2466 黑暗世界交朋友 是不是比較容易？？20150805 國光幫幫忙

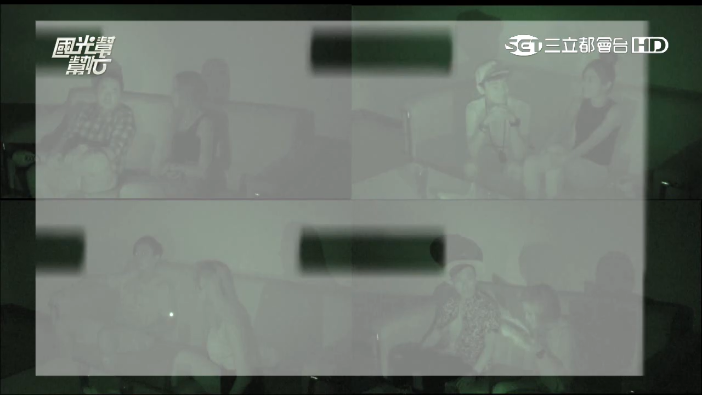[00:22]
歡迎收看國光幫忙再看不到長相的黑暗房間與陌生女子聊天是不是比較自在呢妳有什麼專心的事實我喜歡一個男生差不多10年到時候在看不到長相的黑暗房間
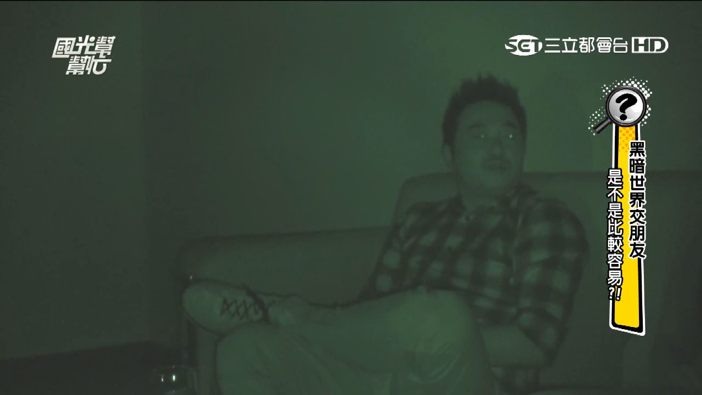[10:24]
下段回來在伸手不見五指的房間中兩人的交談將發生令人爆笑的畫面